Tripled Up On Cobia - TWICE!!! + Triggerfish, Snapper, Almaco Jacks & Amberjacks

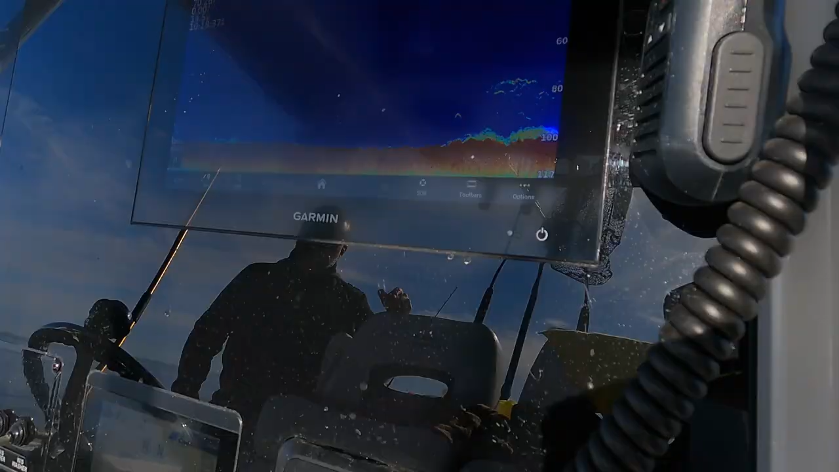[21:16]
We just came in about 100 foot of water.
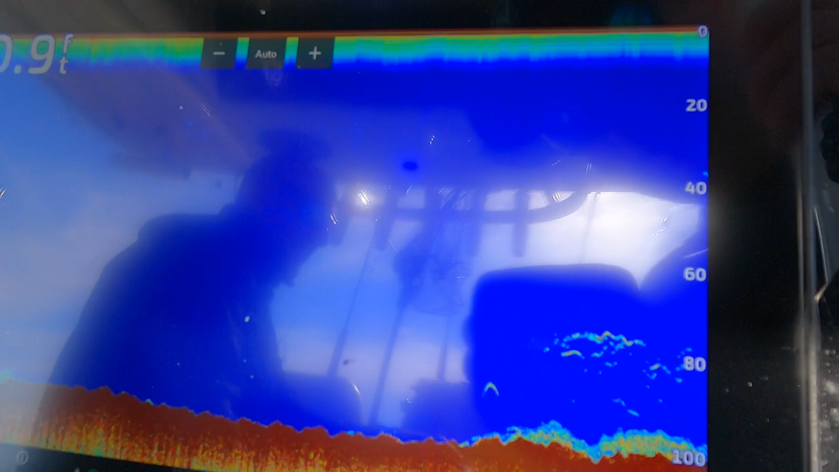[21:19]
You can see that right there, man. We got a lot of bottom we're going to get down right now.
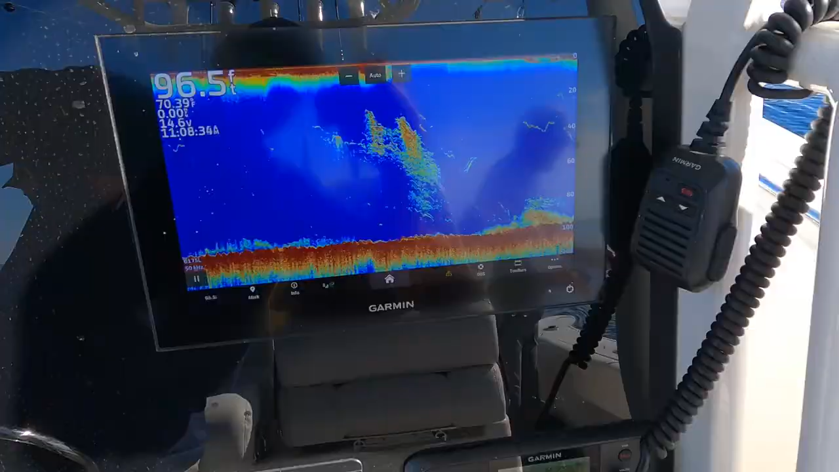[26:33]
On screen: depth 96.5 ft
Look at that bottom. It just got hooked in the fin.